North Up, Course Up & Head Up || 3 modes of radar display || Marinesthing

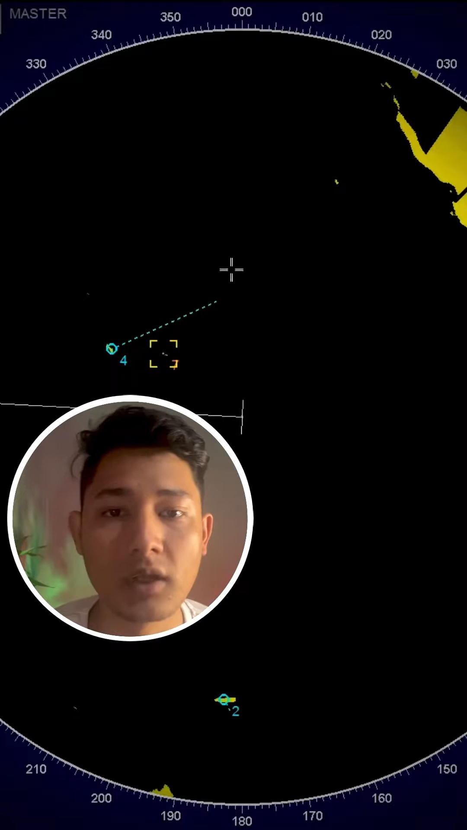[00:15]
North Up mode keeps the top of the radar display as North, regardless of the direction the ship is traveling in.
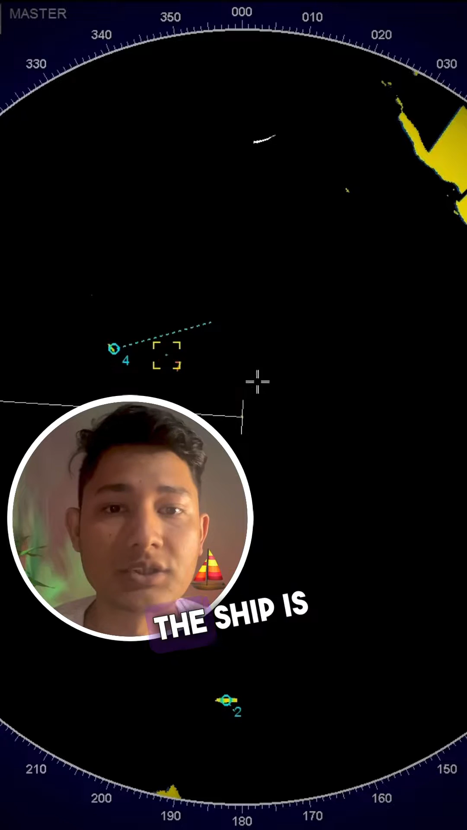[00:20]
It is important to understand that in this mode, the North indication is what will be visible and not the analysis window, as the latent will move simultaneously with the ship's heading.
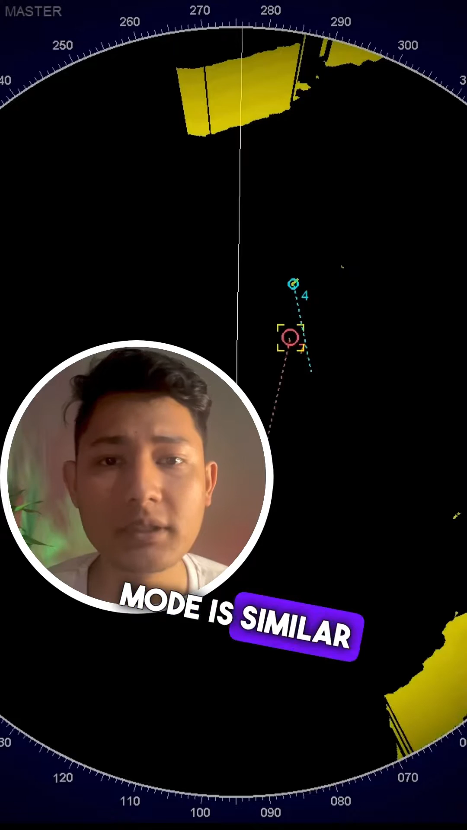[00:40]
The Coors Up mode is similar to the North Up mode, except that the ship's course is kept fixed on the radar display.
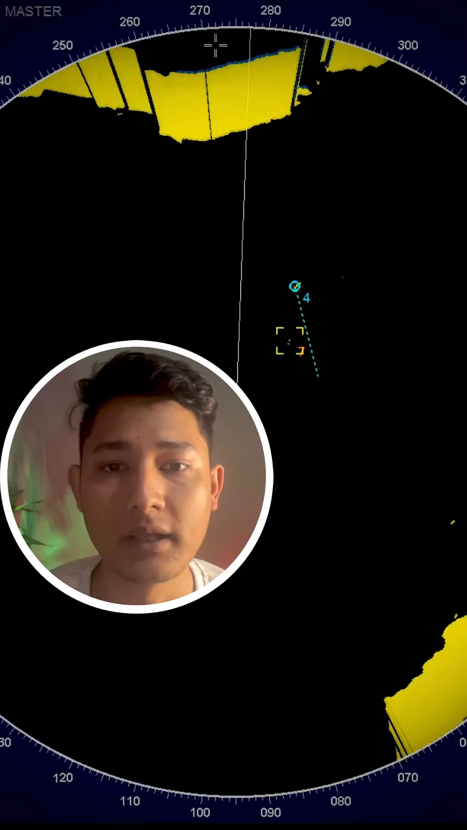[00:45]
This mode is used to help find and indicate targets as soon as they are seen on the radar
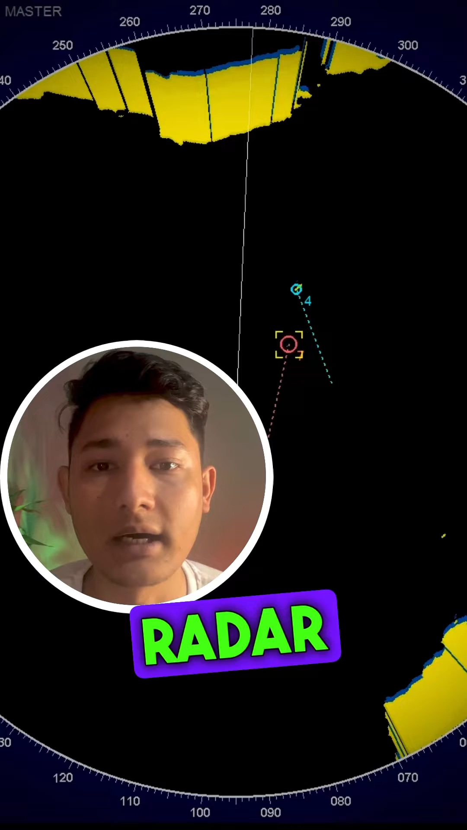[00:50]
and they determine their natural motion with respect to the ship.
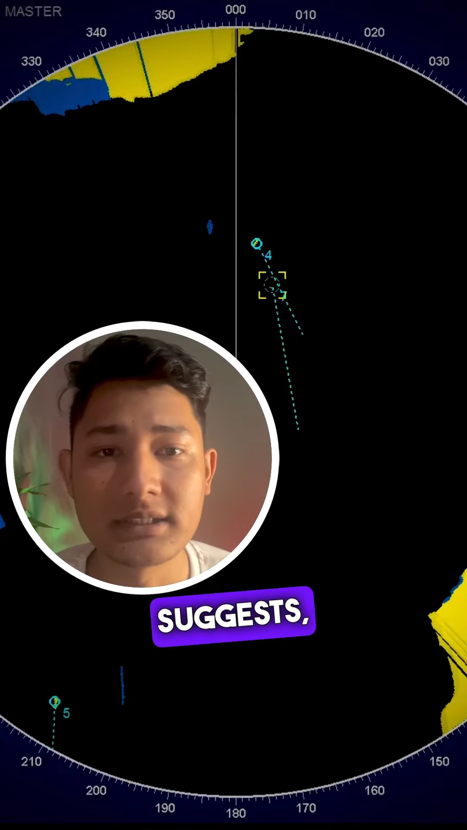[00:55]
The Head Up mode, as the name suggests, keeps the ship's heading fixed in the center of the radar display.
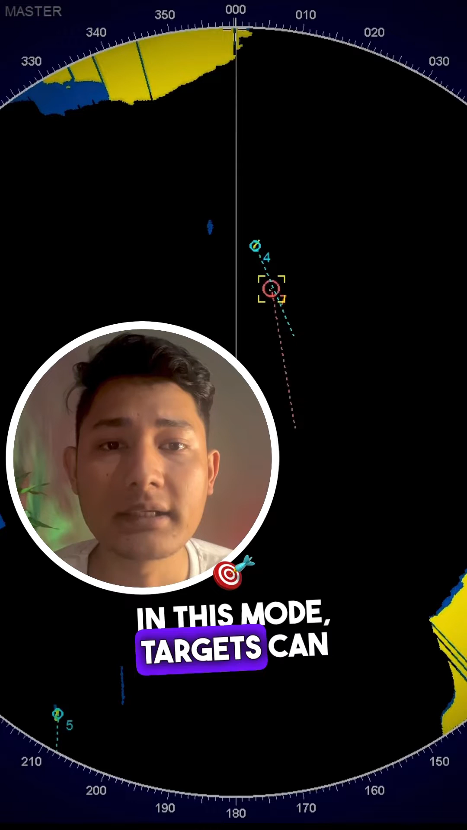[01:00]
In this mode, targets can be seen to move above the center as they move relative to the ship's heading.
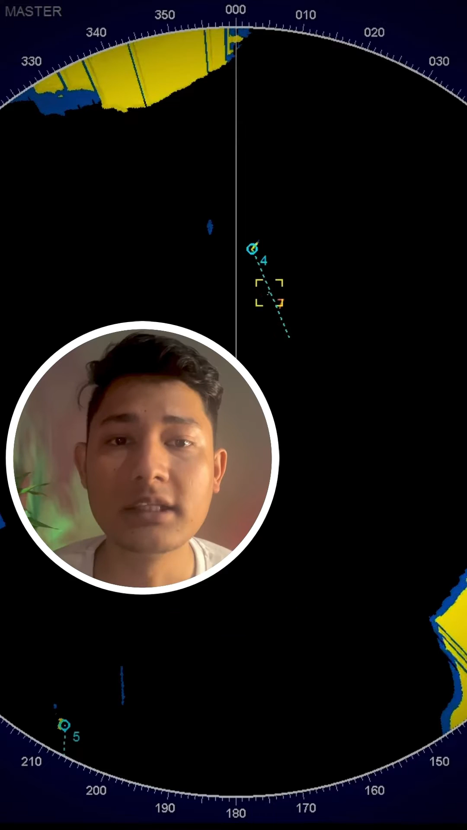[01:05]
This mode helps in keeping track of targets with respect to the ship's heading as well as in navigating
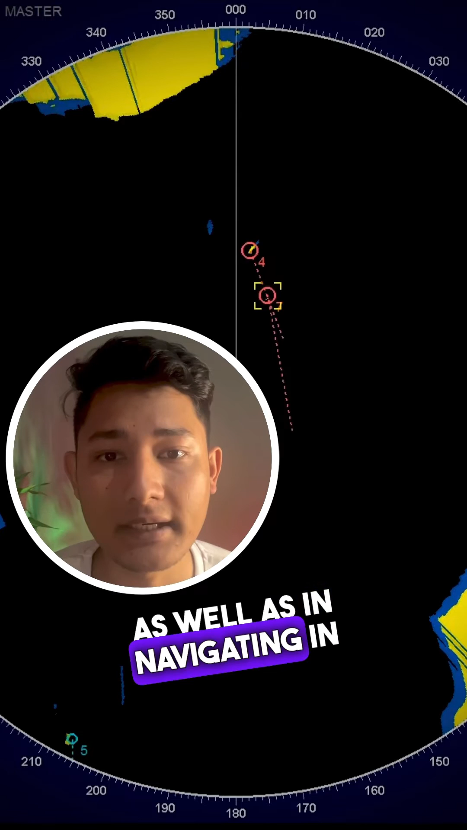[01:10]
them in confined waters where proper judgment needs to be made with respect to a ship's position relative to its surroundings.